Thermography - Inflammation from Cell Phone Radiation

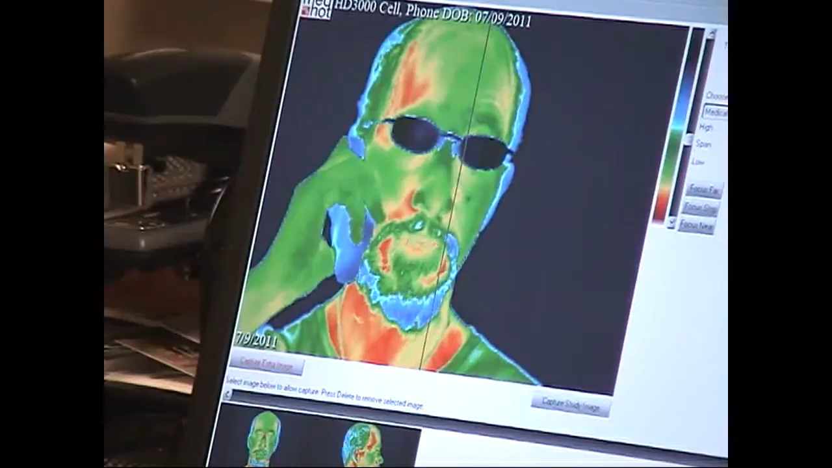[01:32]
at a computer screen that is taking a infrared picture of my face and I'm green and yellow,
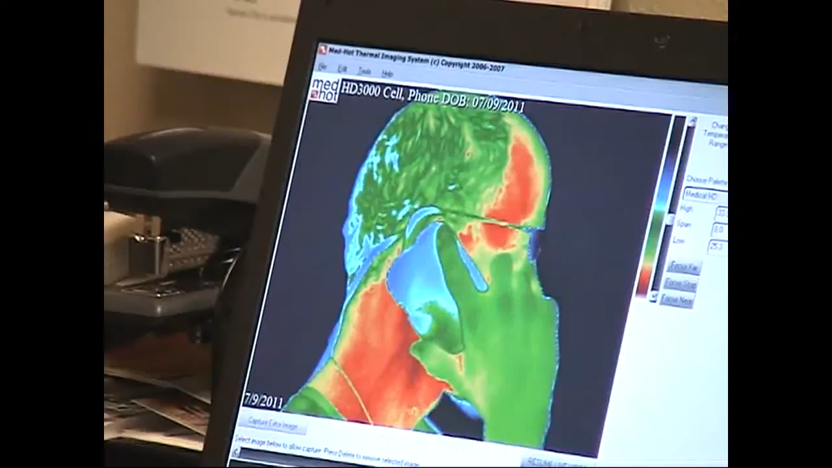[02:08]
wow, my neck just turned, my neck just turned deep red,
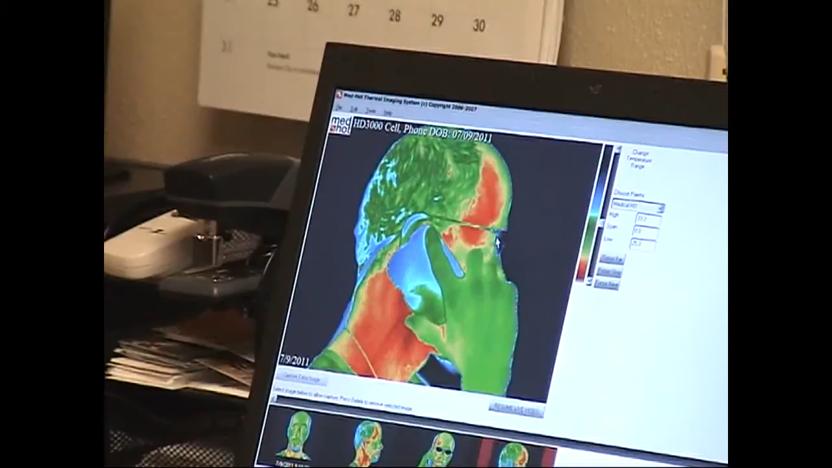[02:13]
see that's the way you were before, but look at us now, I told him he can't say anything to get me angry,
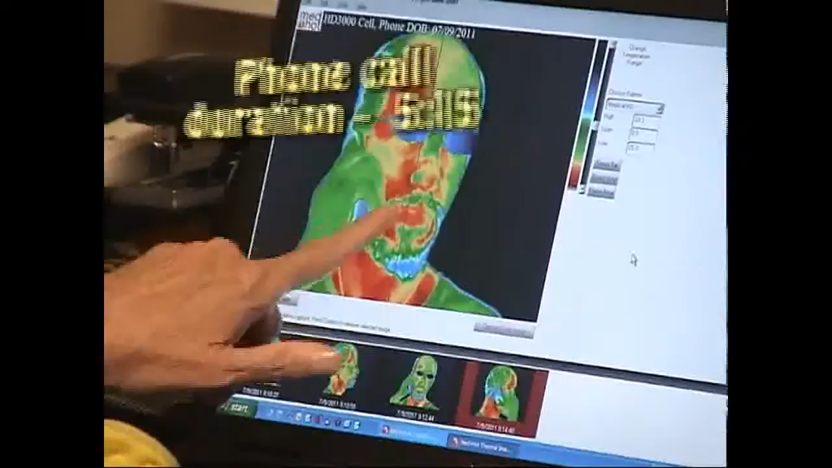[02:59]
Wow, I'm, I'm, I'm lighting up like Rudolph's nose, Josh. Yeah, those easel cavities getting all inflated. Yeah, that's good. Wow, I can see my nose in the camera. Yep. Yeah, even your nose is lighting up.
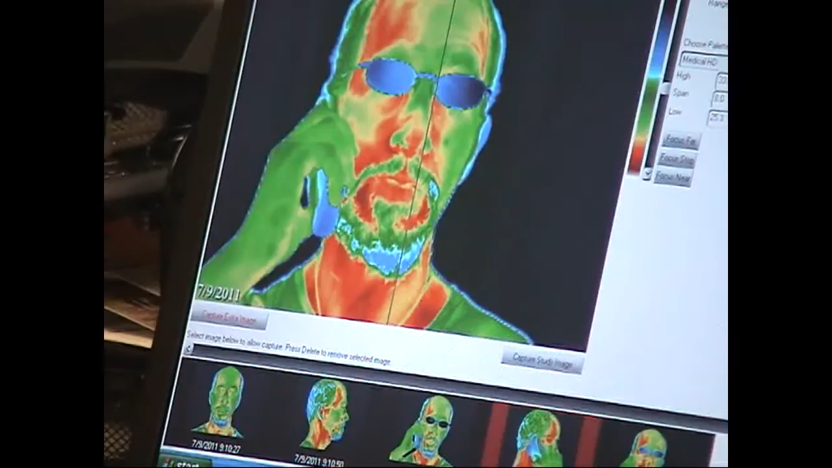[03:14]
When we first started, look at this. It's amazing. Josh, you're going to totally dig this. This is really cool. They're going to make a video of it and put it on their respective websites, and then it's going to go onto YouTube, and it's going to go viral. This is really interesting, though. I figured you'd be the good person to call on this, since, since you'd find this kind of crazy interesting. Now, by the time he's finished, he's starting to really make over to the front part. And how many people only talk for five minutes?
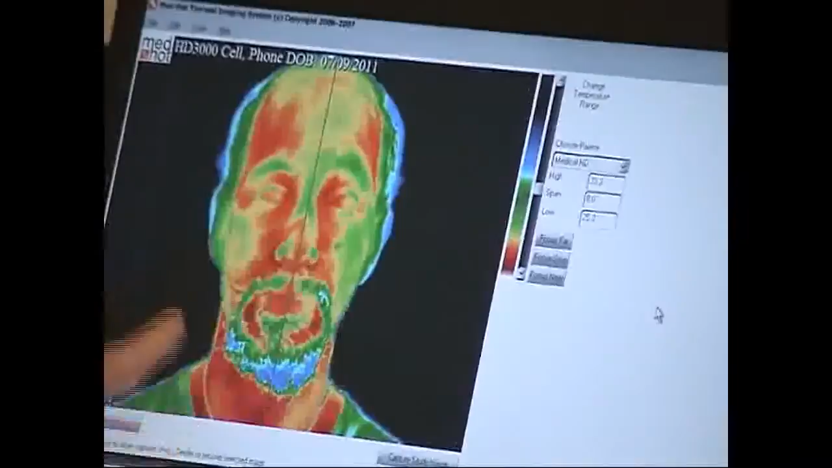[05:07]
So if he didn't have a beard, we'd see all of this area lit up also. So now let's neutralize him.
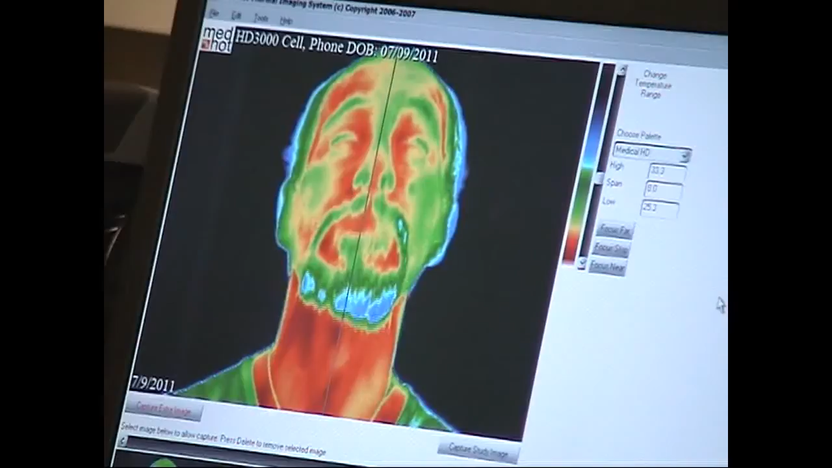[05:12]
Whoa. Okay, hold that pose.